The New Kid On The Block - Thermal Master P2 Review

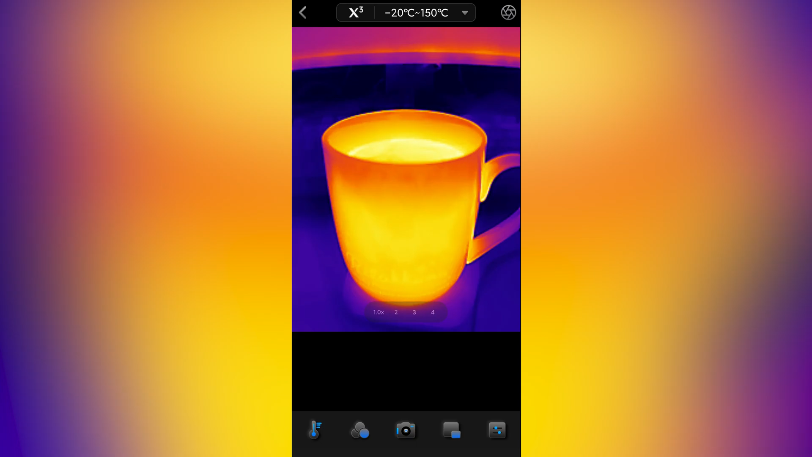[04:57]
My favourite one would have to be the bounding box function.
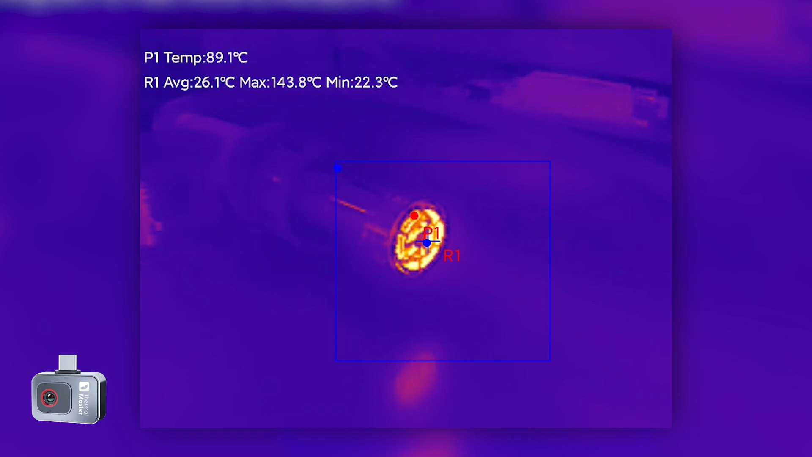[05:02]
On screen: spot 89.1°C, max 143.8°C, min 22.3°C
This allows you to place up to three boxes of any size on the screen, and get an average, max, and minimum temperature readings for each box.
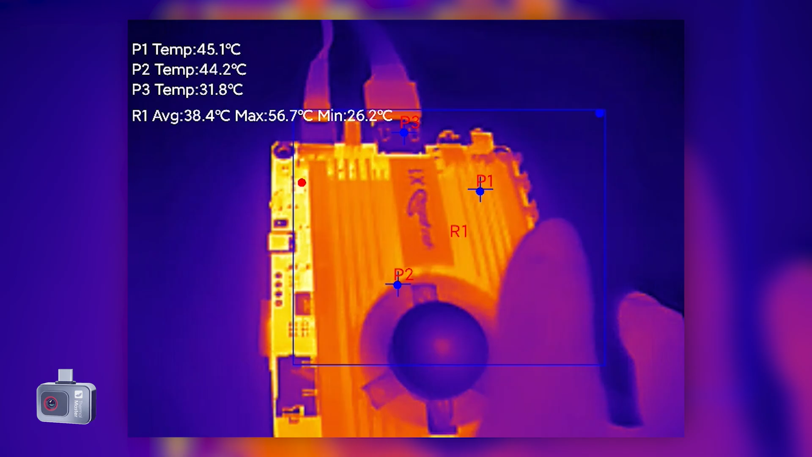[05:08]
On screen: max 56.7°C, min 26.2°C
Another handy feature is the point read overlay.
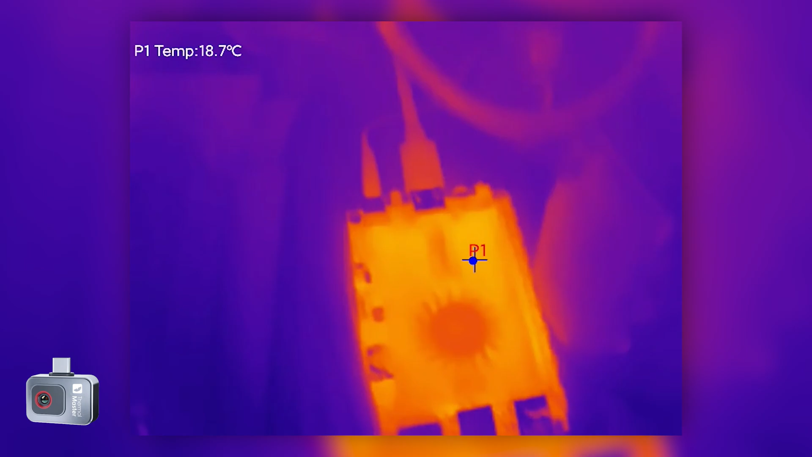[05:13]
On screen: spot 18.7°C
Much like the bounding box, you can place three of these on the screen at once, and have a measurement for each point. Aside from that, you have the standard thermography options, like emissivity settings,
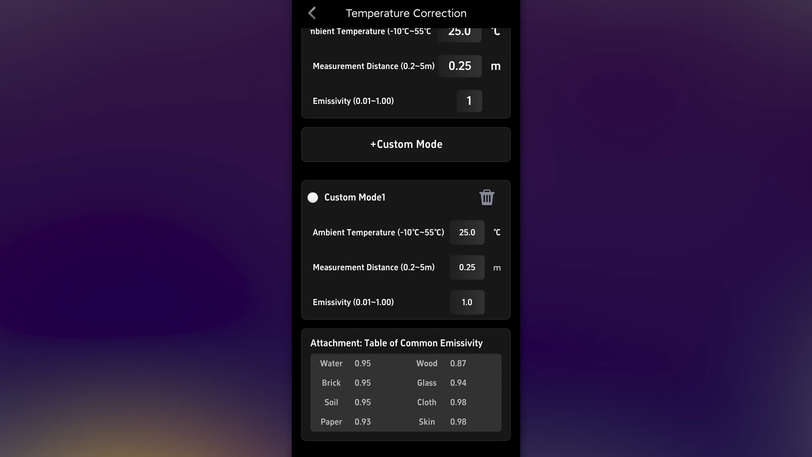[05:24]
or adjusting for different surfaces like PCBs or metals for example.
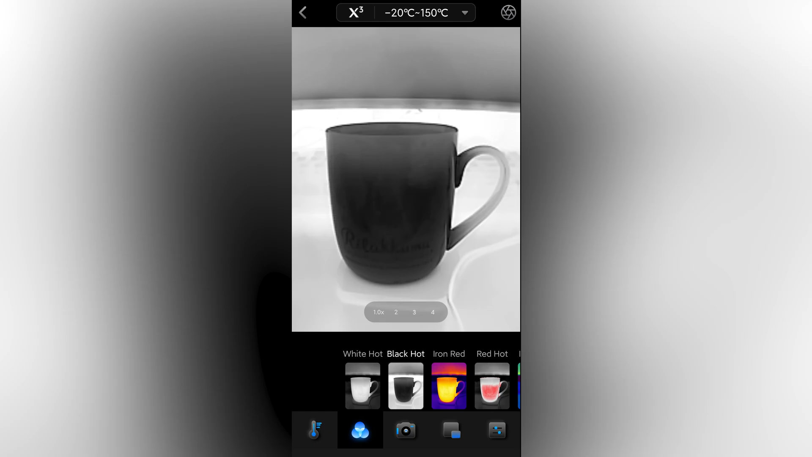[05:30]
You also have a bunch of colour palettes to apply, as well as both photo and video capture with picture in picture.
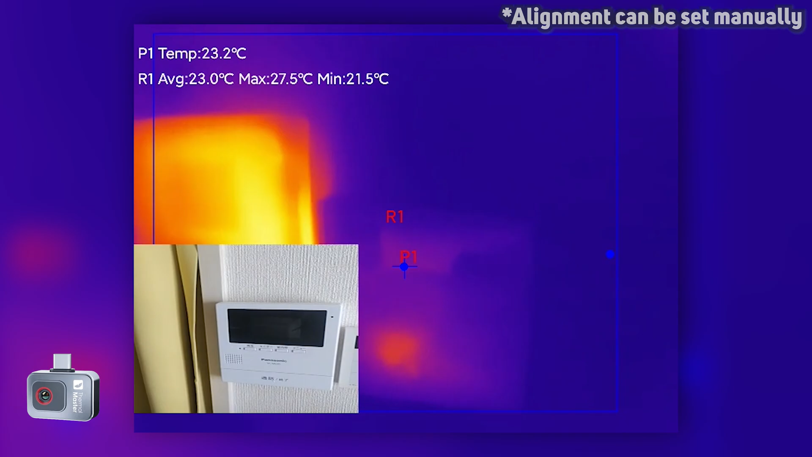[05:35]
On screen: spot 23.2°C, max 27.5°C, min 21.5°C
As mentioned before, the P2 can operate in two measurement modes.
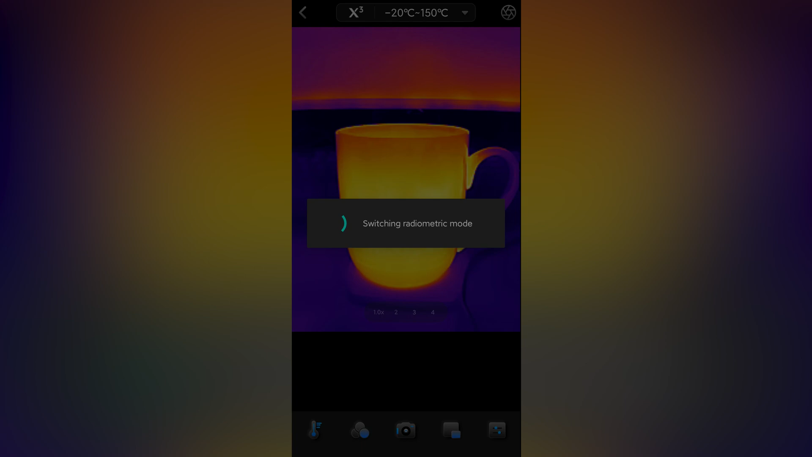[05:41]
The default the app uses is the HQ mode, or high quality, which has a temperature range of negative 20 to 150 degrees Celsius.
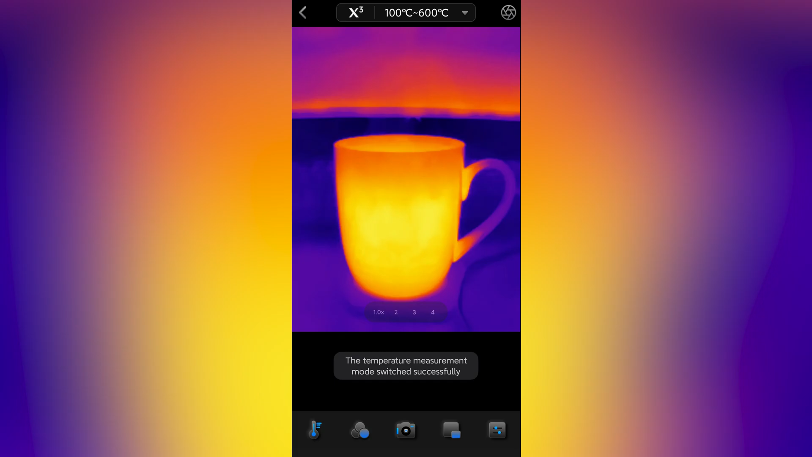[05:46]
While in this mode, if you measure over the maximum temperature, the camera will go into burn protect mode,
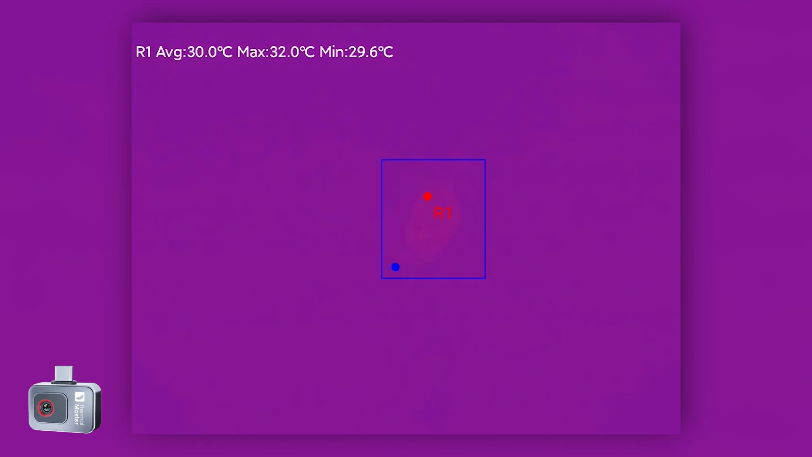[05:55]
On screen: max 32.0°C, min 29.6°C
The second temperature mode is wide range mode.
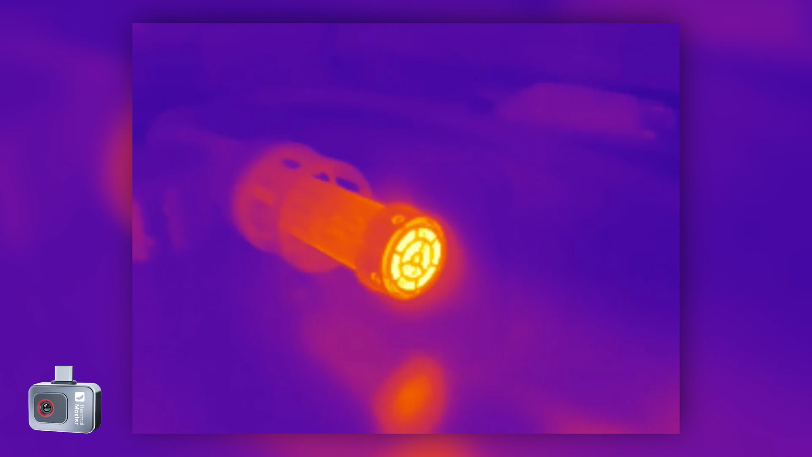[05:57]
This has a scale of 150 to 600 degrees Celsius.
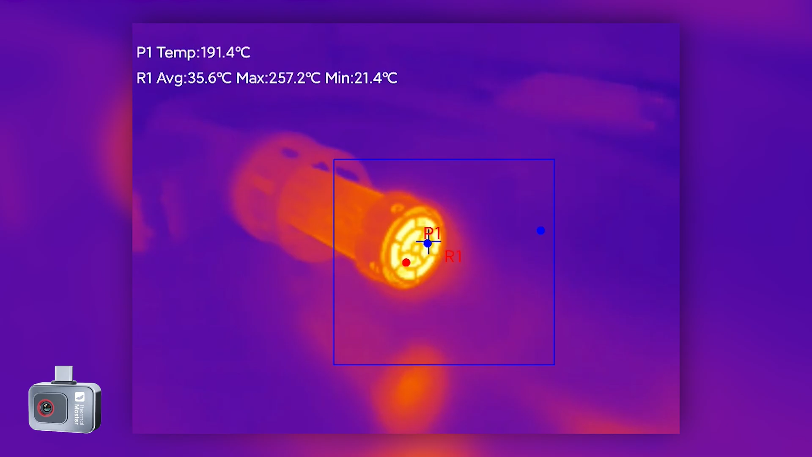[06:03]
On screen: spot 191.4°C, max 257.2°C, min 21.4°C
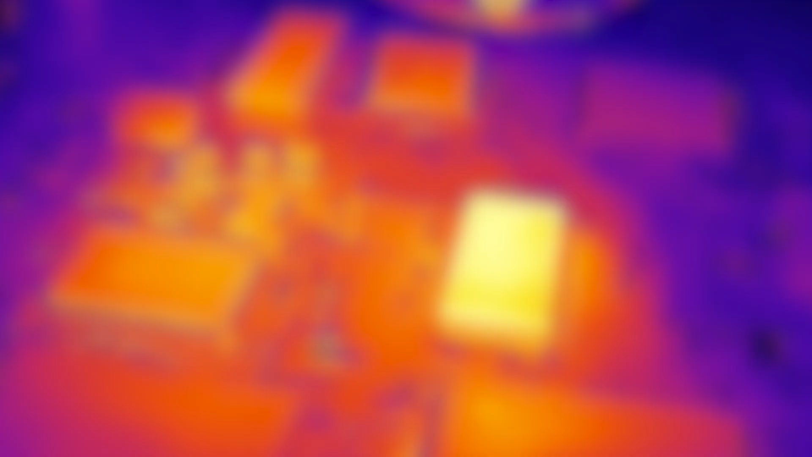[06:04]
However, there is a substantial drop in image quality in this mode.
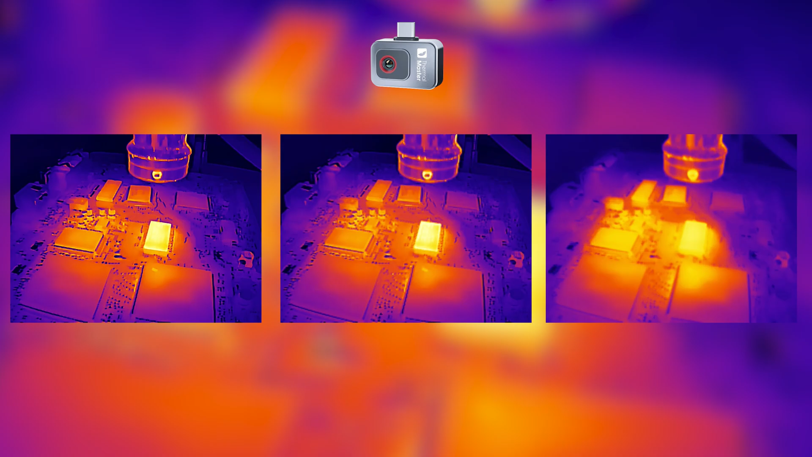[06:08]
For electronics repair, the HQ range is more than enough to get the job done.